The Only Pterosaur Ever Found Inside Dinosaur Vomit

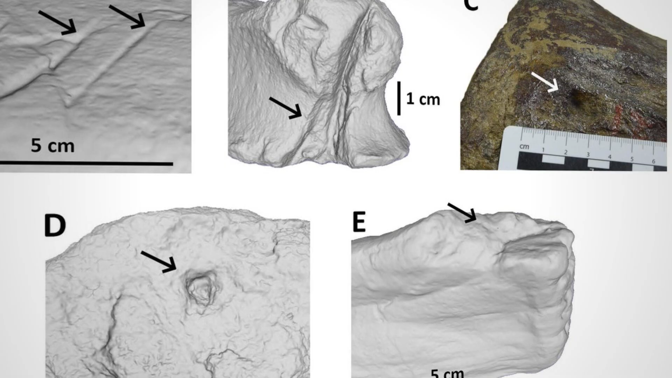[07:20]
but also subtly compressed at the points of impact, as if gripped and twisted in a powerful jaw.